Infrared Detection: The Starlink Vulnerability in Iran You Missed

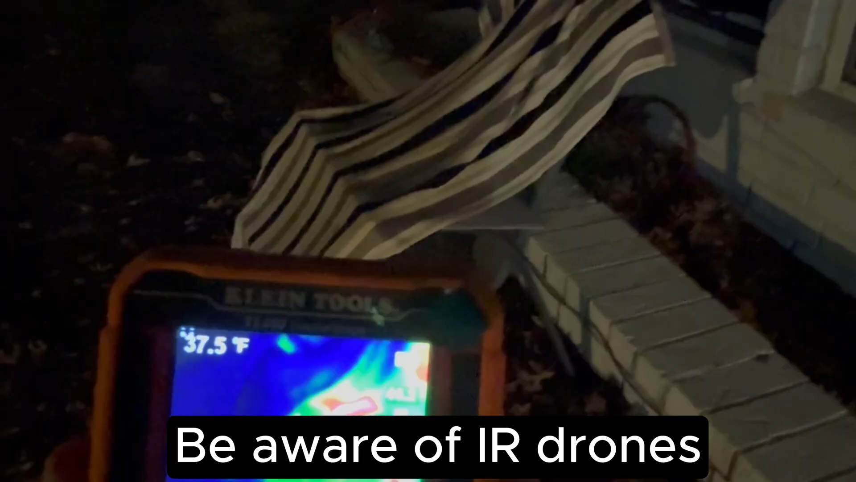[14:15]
On screen: spot 37.5°F
I've draped a towel over the Starlink antenna to try to hide the heat signature and it looks like it's still there.
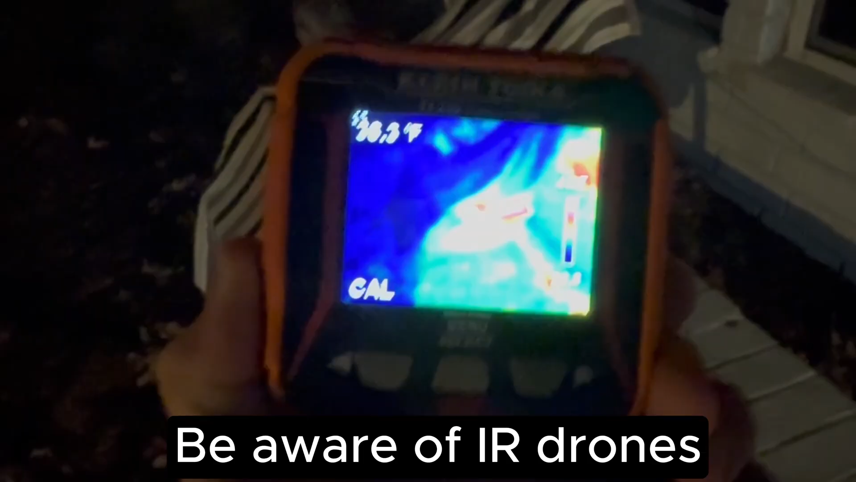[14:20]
But, what it really is, is you can actually see the towel is in this infrared image.
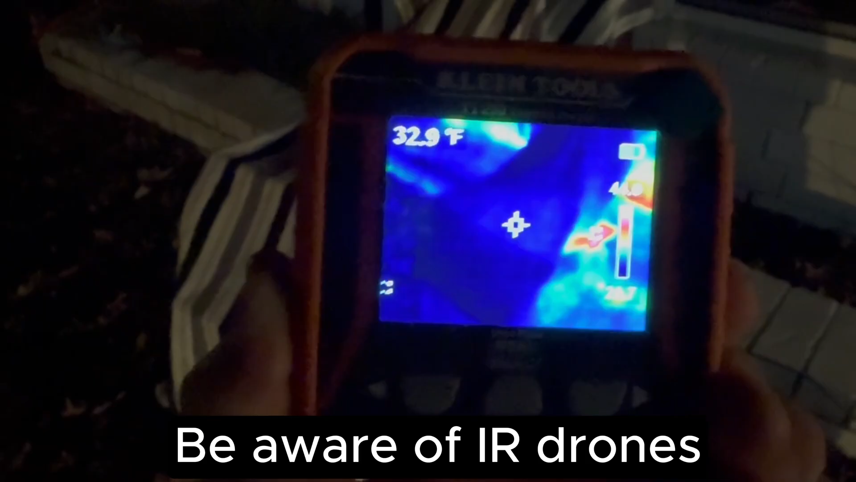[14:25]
On screen: spot 32.9°F
You can see the towel and to the right, you can see the tiny little piece right here, right there,
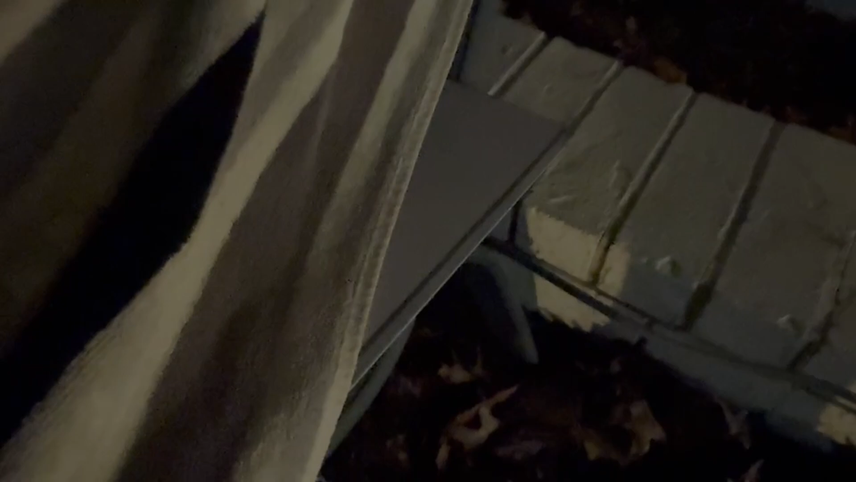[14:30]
that is not covered up by the towel and that is what's giving this thing away.
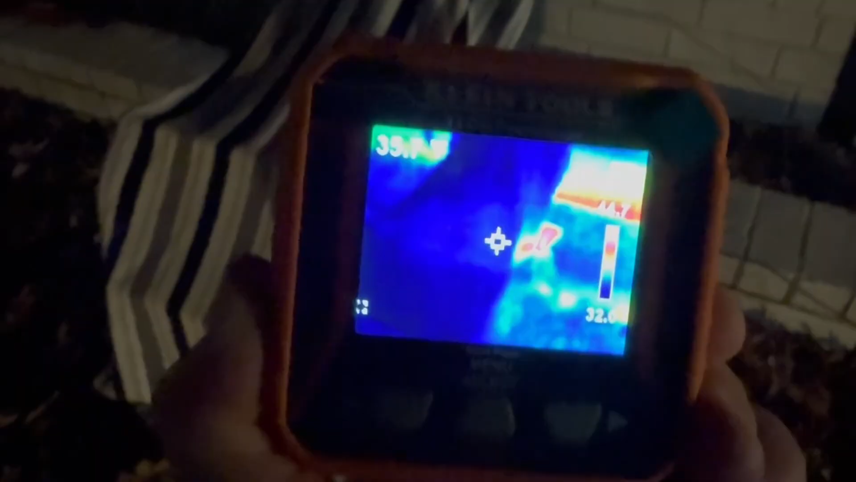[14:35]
So, you're going to need a pretty big towel but if you, and you can even see a little bit of the heat is coming through the towel but it's not as obvious as if the towel is removed.
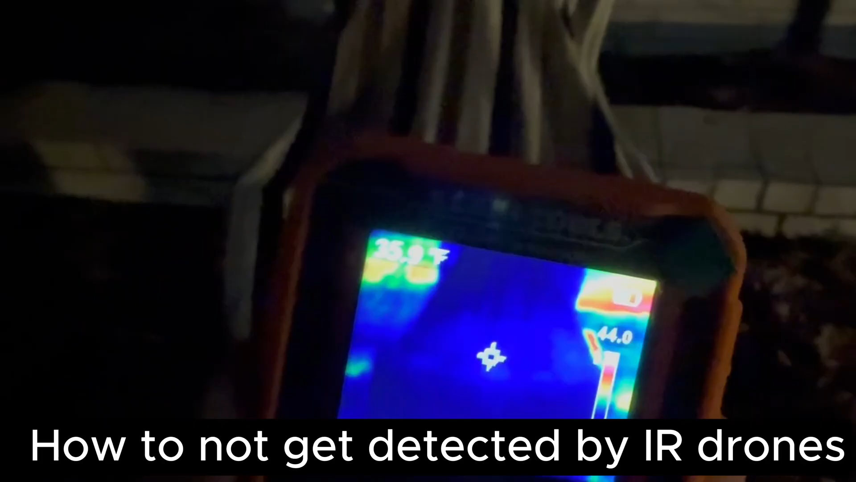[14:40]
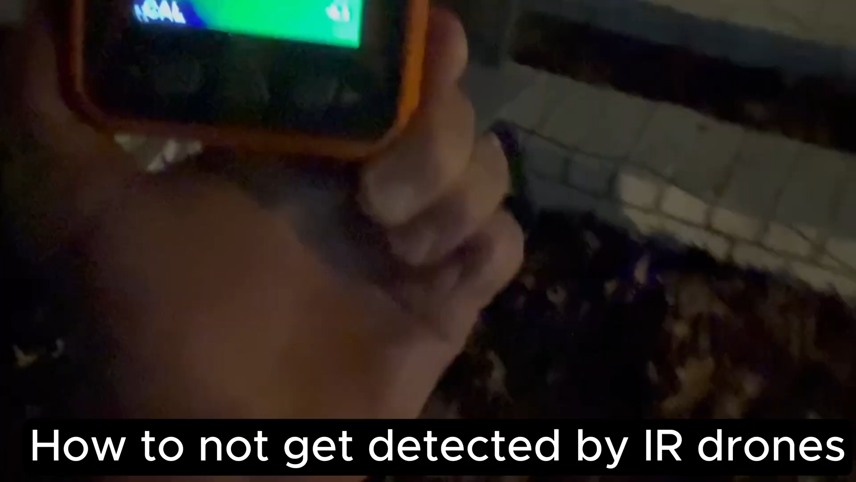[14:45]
So, here, I just removed the towel and that shape would be obvious
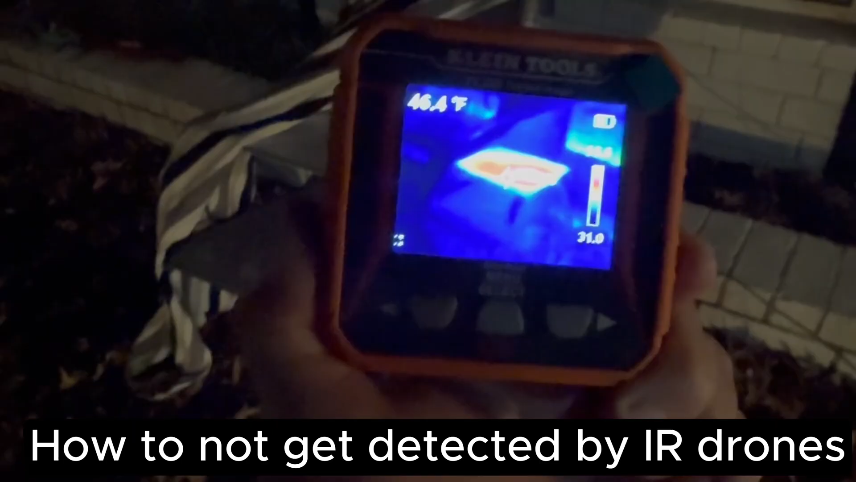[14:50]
On screen: spot 46.4°F
to a drone to detect that this has got a Starlink system in it. So, you definitely want to cover up the outside antenna even with the heater off.
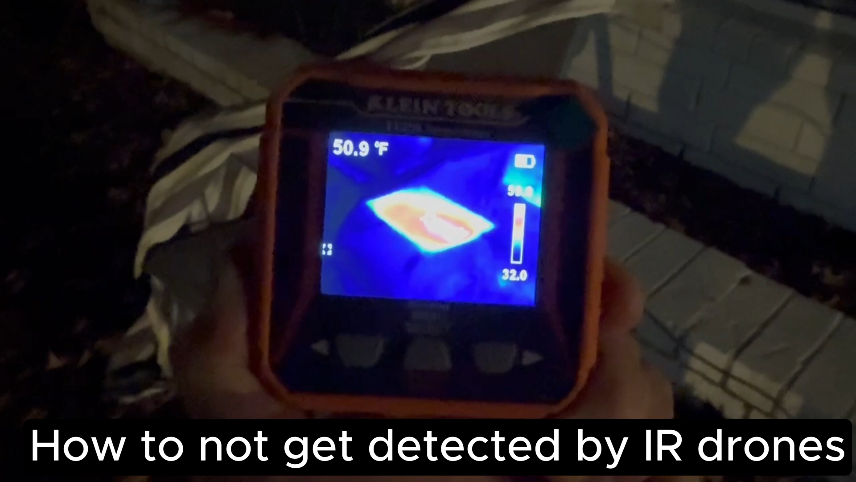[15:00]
On screen: spot 50.9°F
Right now, I've got the snow heater off and you can still see that it's pretty visible.
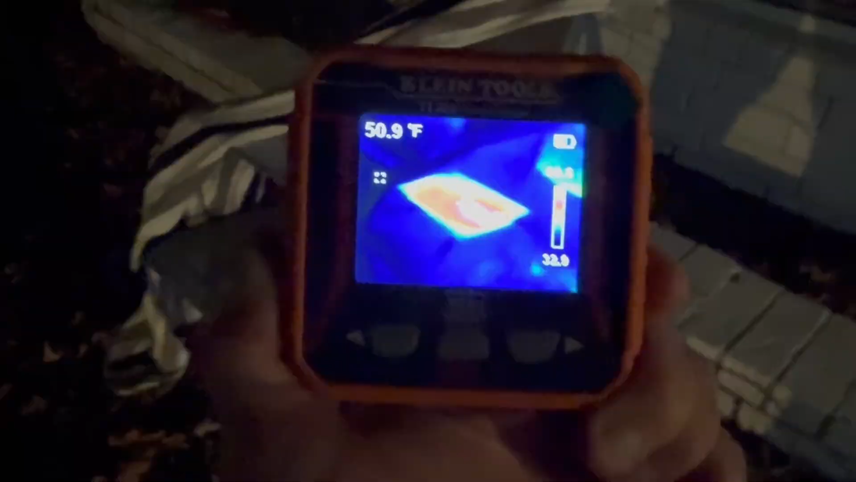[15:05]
On screen: spot 50.9°F
The ground temperature here is about 32 degrees, 33 degrees Fahrenheit but I've got the snow melt turned on on the Starlink antenna.
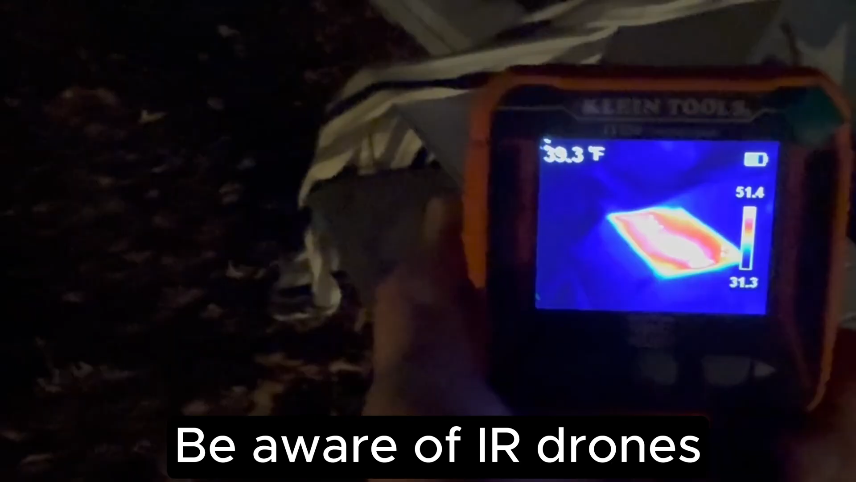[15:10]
On screen: spot 39.3°F
Notice now it's 65 degrees.
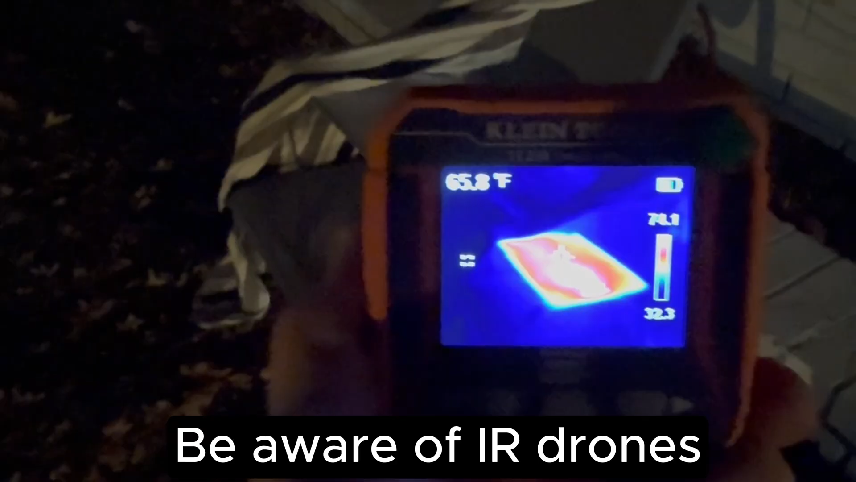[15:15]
On screen: spot 65.8°F
When it was off a few minutes ago it was about 45 degrees.
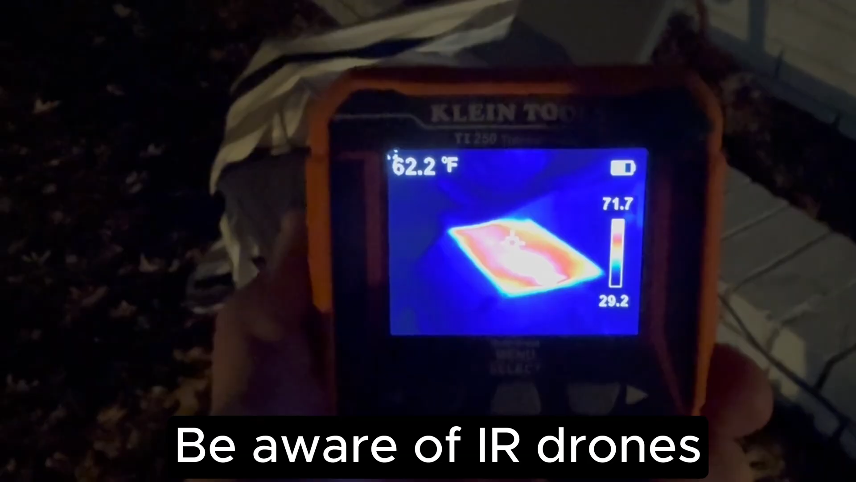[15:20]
On screen: spot 62.2°F
So, turning on the snow melt may be great for snow melt but if you're in an area where you don't want your Starlink to get detected
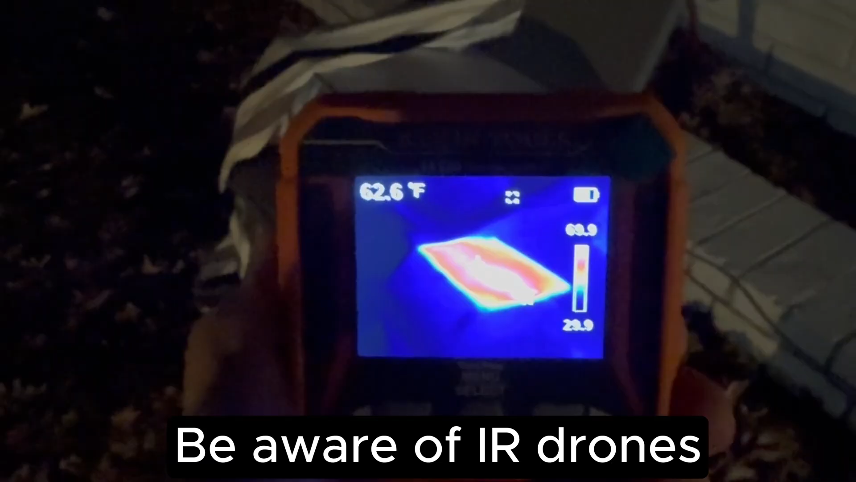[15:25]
On screen: spot 62.6°F
a drone with an infrared sensor would be able to pick up this shape really easy.
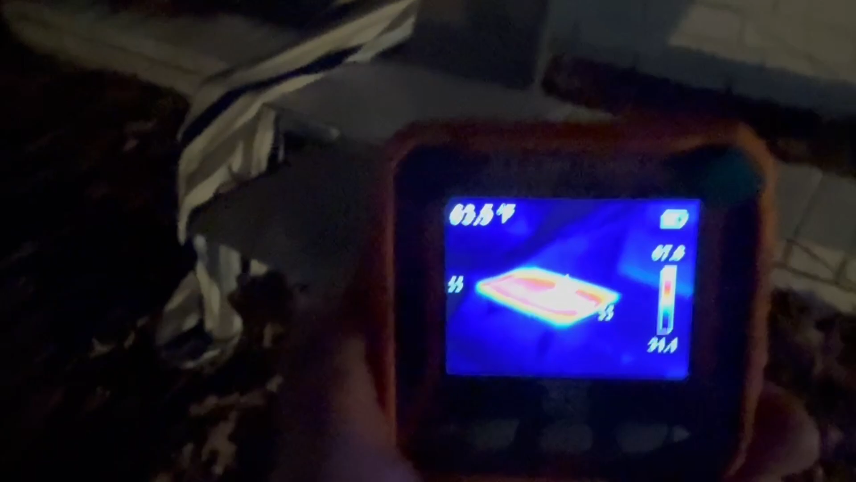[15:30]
So, what you're going to want to do is scrape a towel
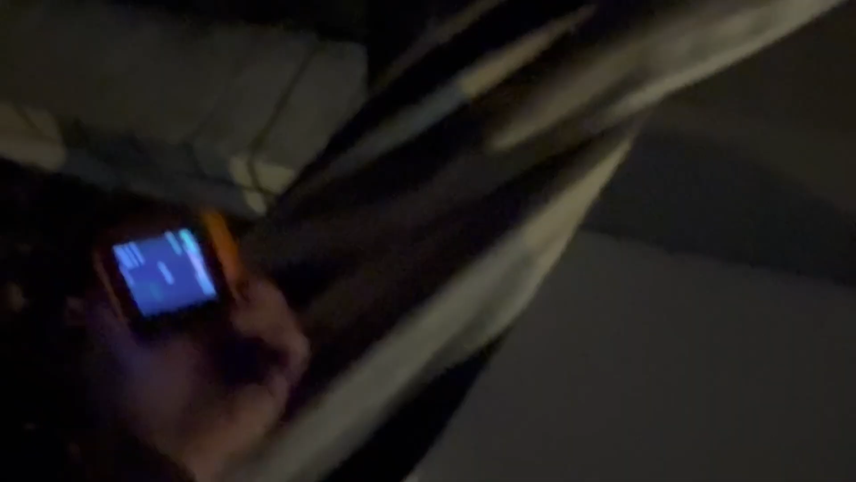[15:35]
over the entire antenna like this
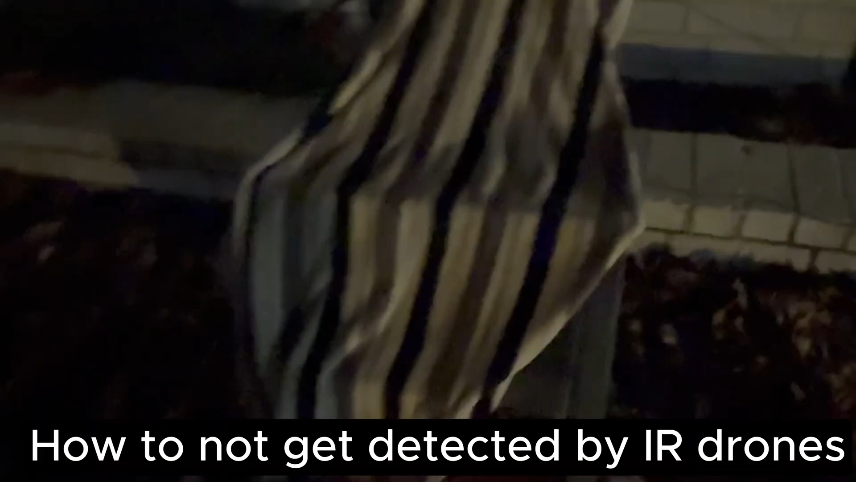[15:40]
and with that notice how the heat it takes a second for the there we go so now notice how with the heat sensor how it's changed the look of this so you definitely want to put a towel and you want to have some air an air gap around it so that air can get in there and notice that even with the towel on top of this
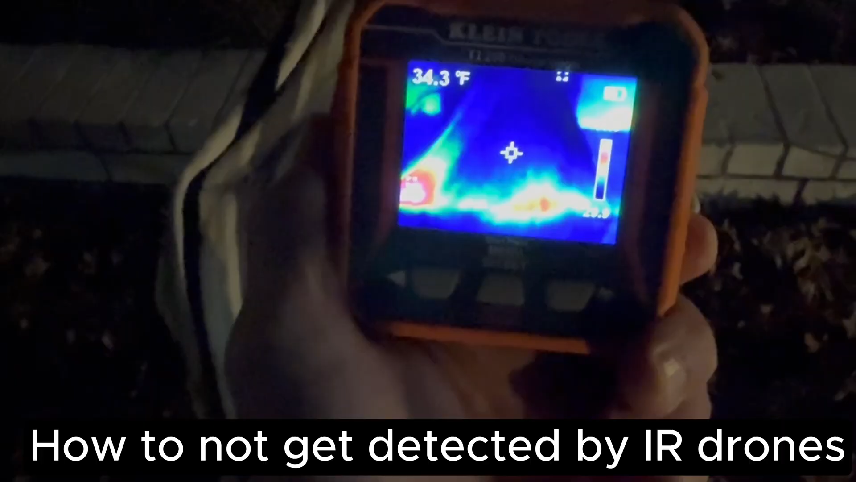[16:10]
On screen: spot 34.3°F
the heat is starting to show up along the edge of the towel where the towel is contacting the antenna so you're going to want to get something to completely over drape the antenna so the towel is not contacting
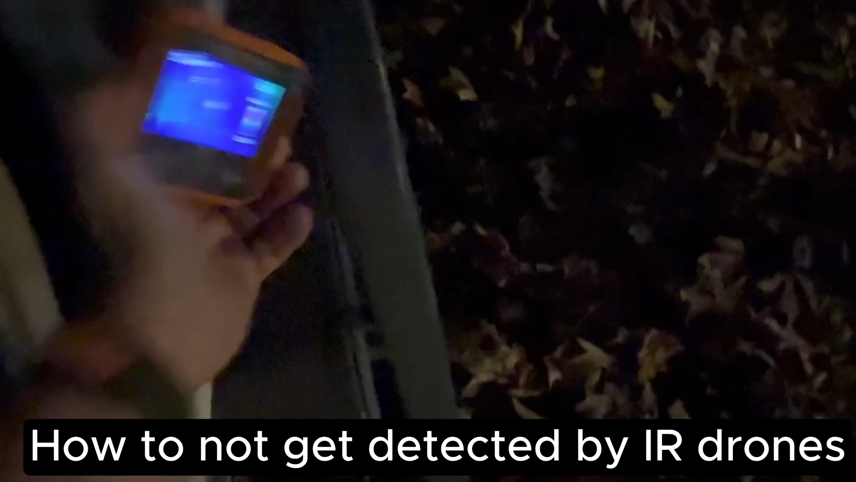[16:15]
the antenna and you get air flow under the antenna and notice
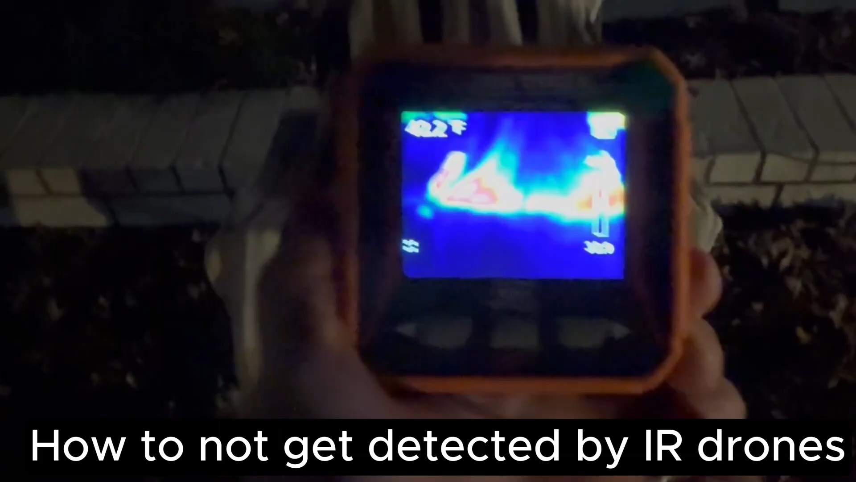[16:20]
how just contact of the blanket or towel with the antenna it basically negates the effect of hiding it from a drone